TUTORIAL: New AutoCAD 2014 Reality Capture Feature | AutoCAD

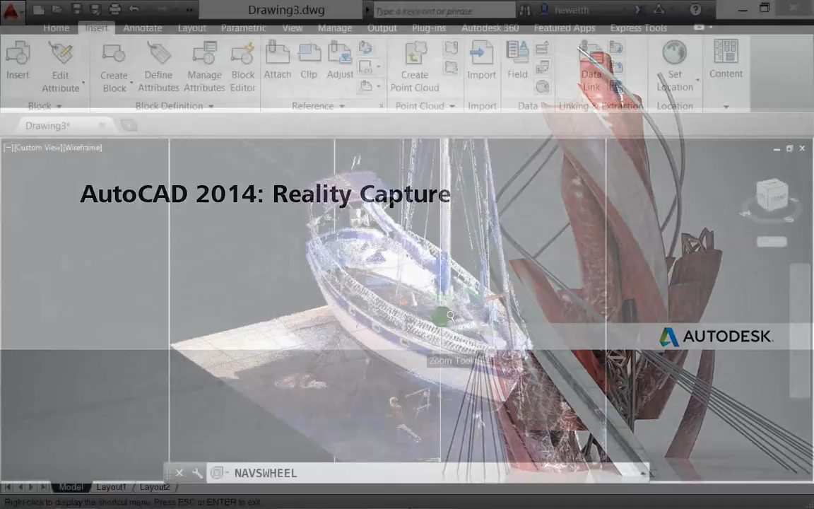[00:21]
RealityCapture enables you to take a 3D laser scan and attach it to an AutoCAD drawing as point cloud data. AutoCAD 2014 offers new and enhanced tools to support RealityCapture.
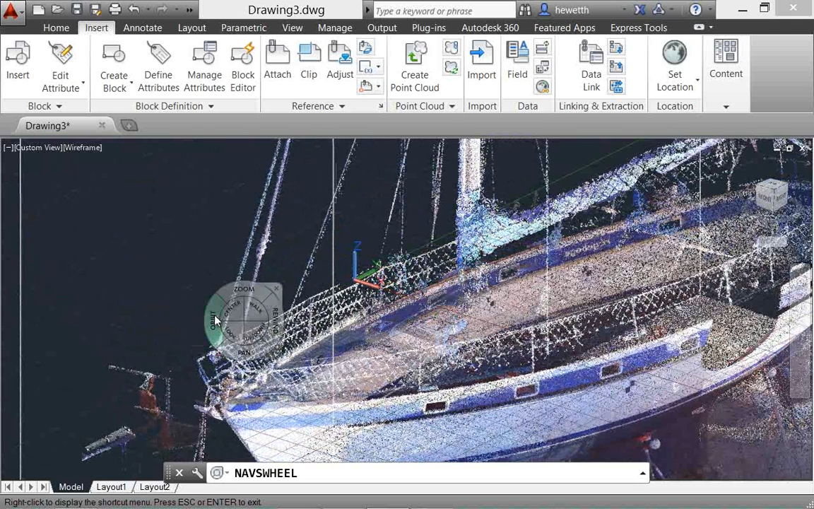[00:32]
Autodesk Recap is a separate application which enables you to create a point cloud project file that references multiple index scan files.
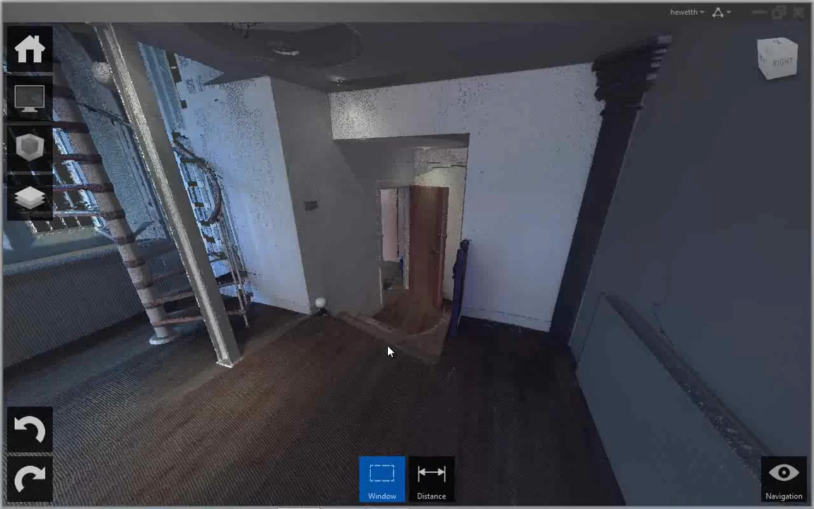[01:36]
The imported files are displayed on the project screen where you can use a variety of tools to view the point cloud data.
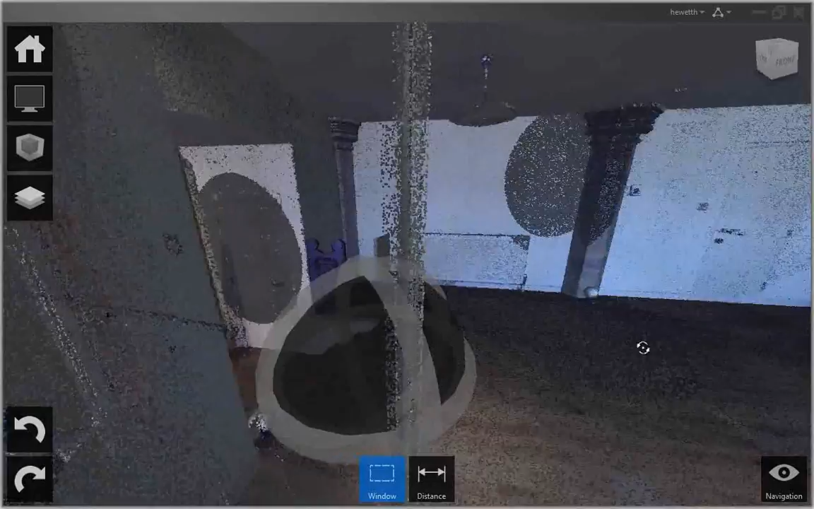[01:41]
The home tile menu provides access to project-related activities. You can save the current project as a point cloud project file or export it to a point cloud scan file,
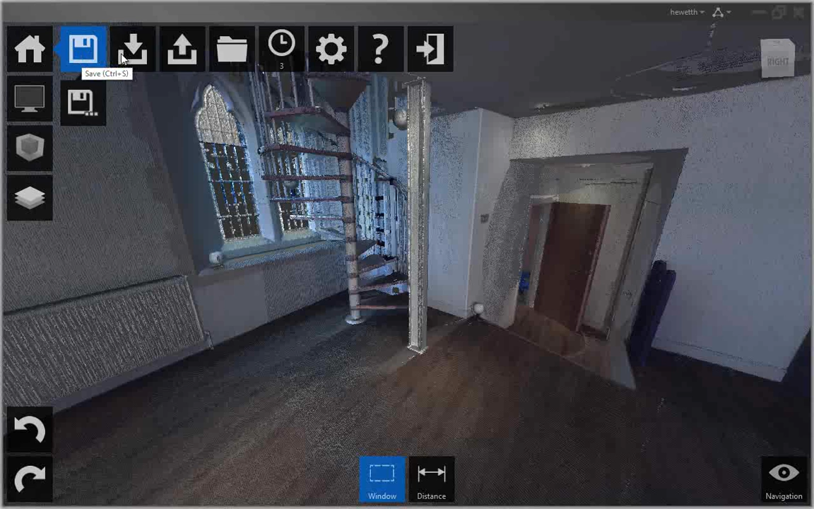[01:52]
both of which can be attached to AutoCAD drawings. You can import additional scan files into the current project or open a different project. A preferences tool enables you to modify project settings and the help tool provides detailed information about working with Autodesk Recap.
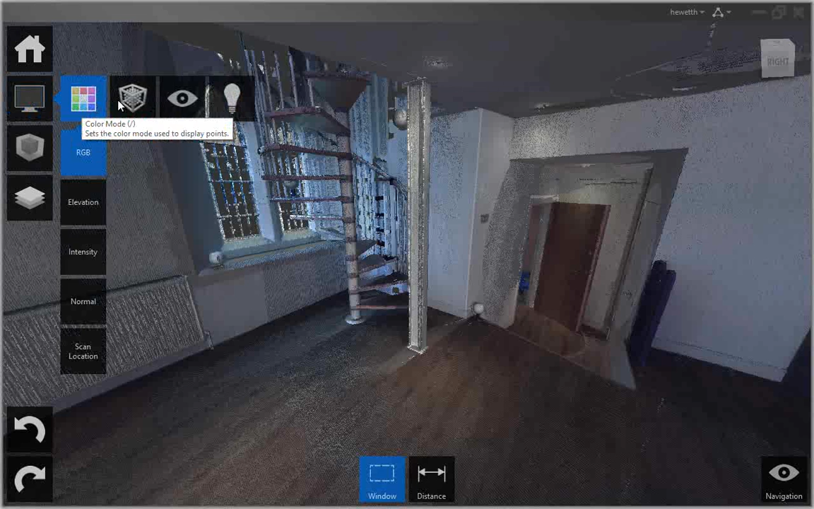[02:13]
With the display tools, you can analyze the point cloud, change its appearance, modify the display of components in the work area, and specify lighting options. For example, you can display a color spectrum based on elevation or intensity which relates to the reflectivity of the scanned object.
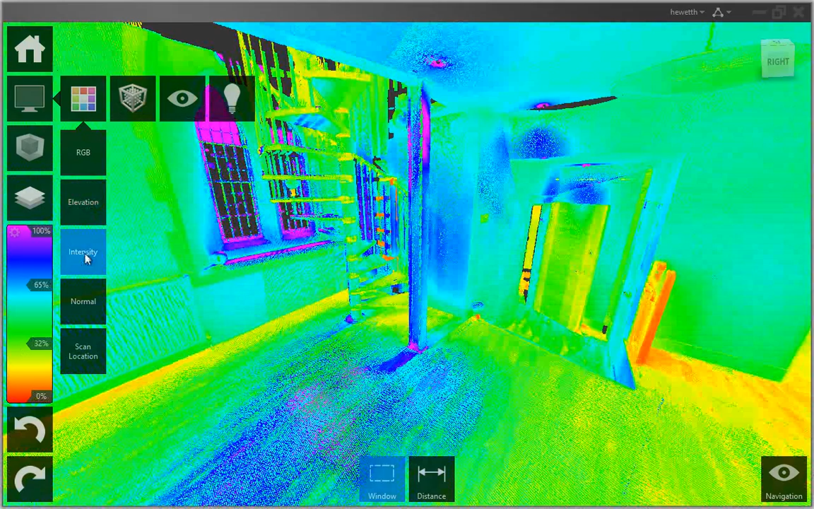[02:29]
Or, display colors based on the normal direction of the points or scan locations.
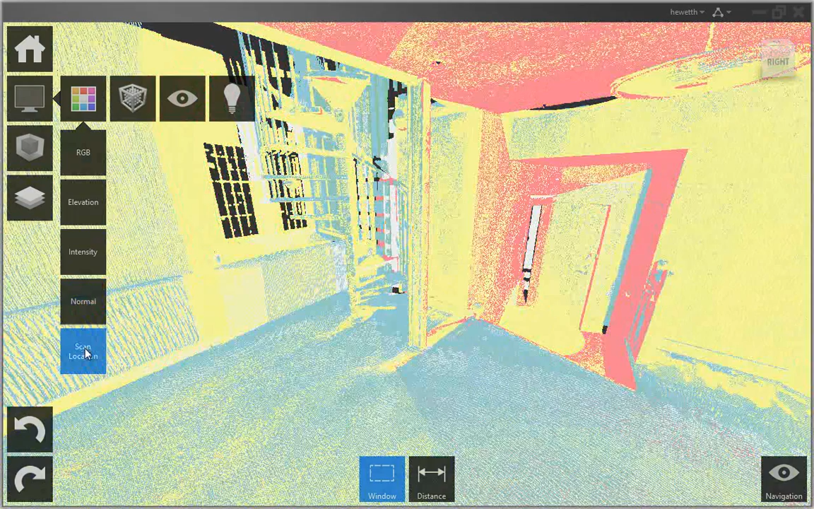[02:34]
You can also specify limit boxes to define different volumes within the scene.
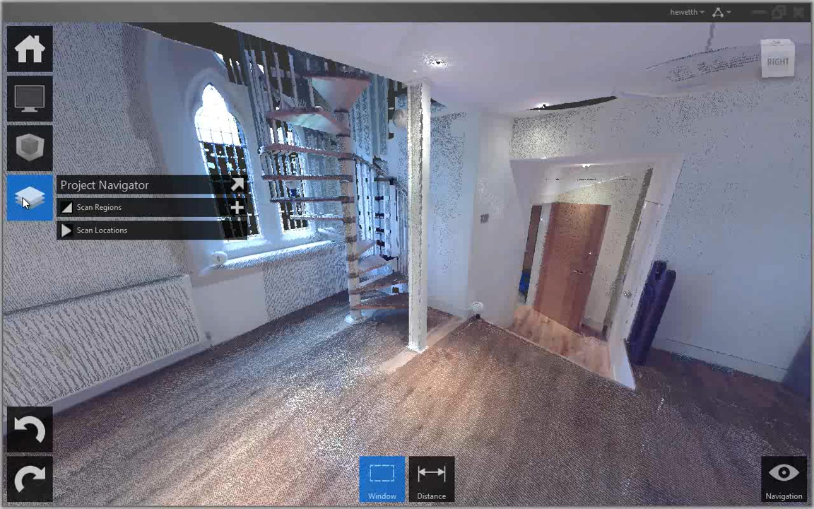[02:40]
The project navigator provides one-stop access to scan regions and individual scanned files. It can remain attached to the project tile menu so that it opens only when you hover over it or work within it.
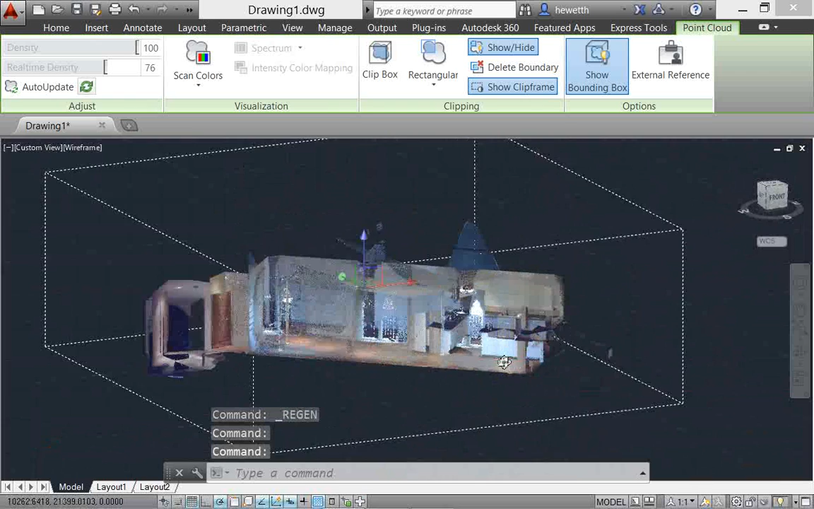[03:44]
You can now change the stylization of point clouds to colorize the point cloud based on scan colors, object color, normal, or intensity.
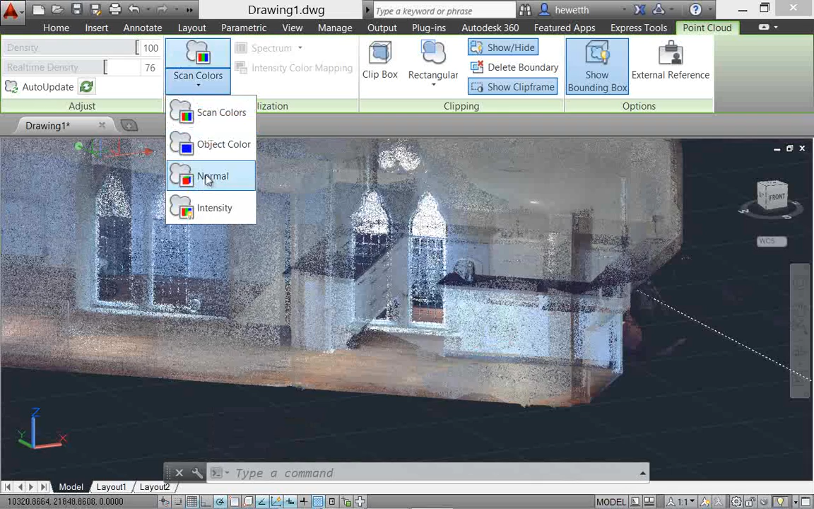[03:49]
If normal or intensity data was not captured with the scan, those stylizations are disabled.
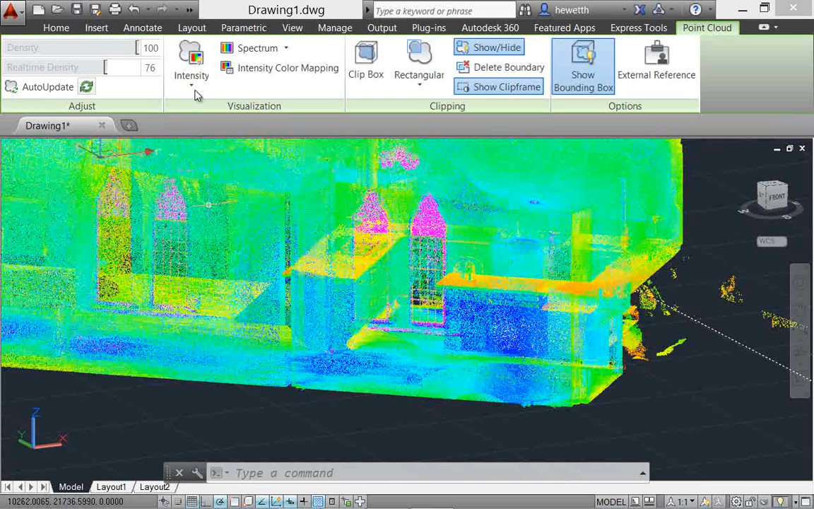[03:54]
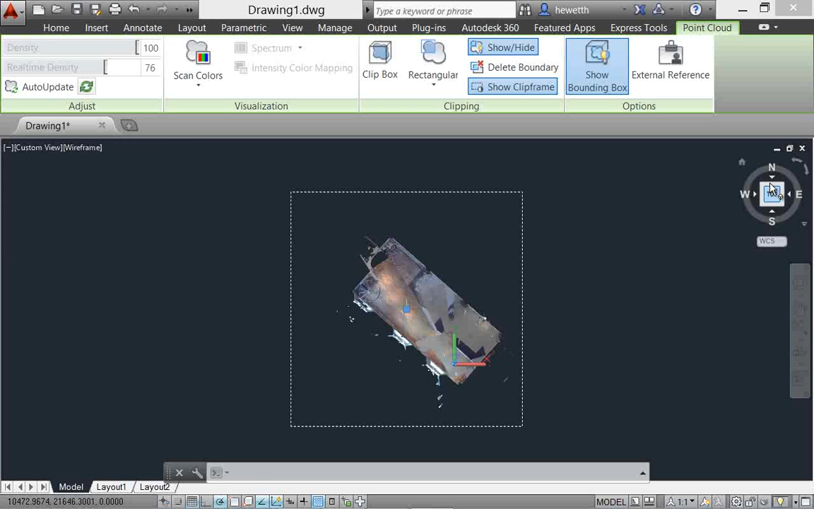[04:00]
In addition, more clipping tools are displayed on the ribbon to make it easier to clip the point cloud. And you can now create polygonal clip boundaries.
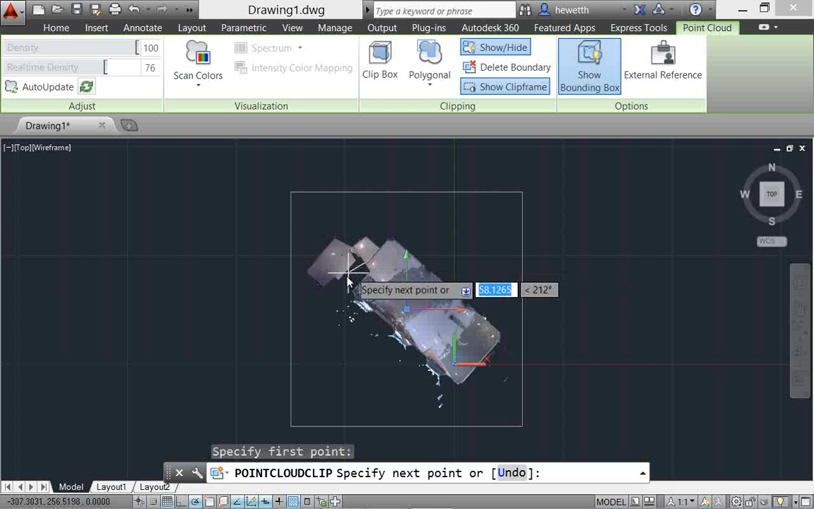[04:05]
AutoUpdate is turned off by default,
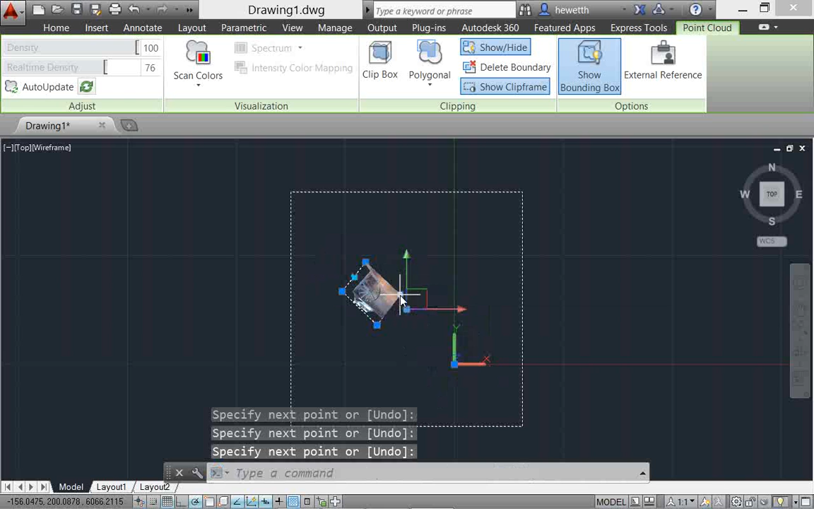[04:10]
preventing the point clouds from automatically updating every time the view is changed and improving performance when working with large point clouds.
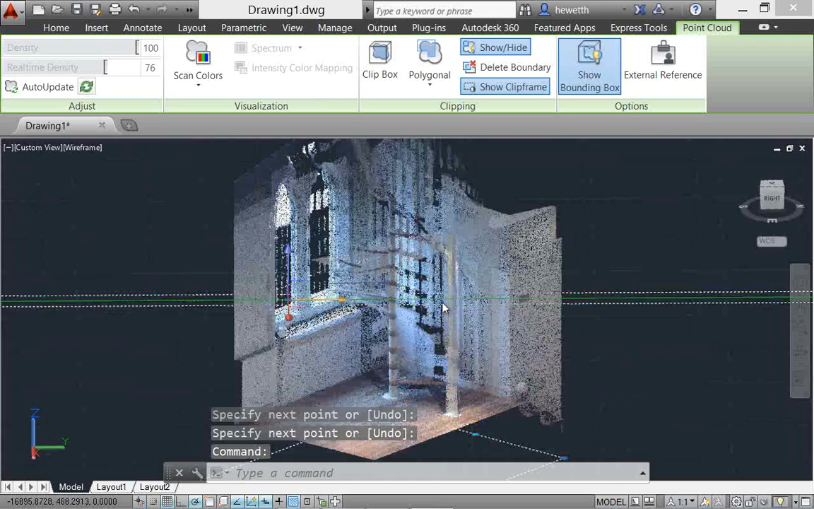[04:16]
You can use the Refresh button to manually update the point clouds or turn AutoUpdate back on.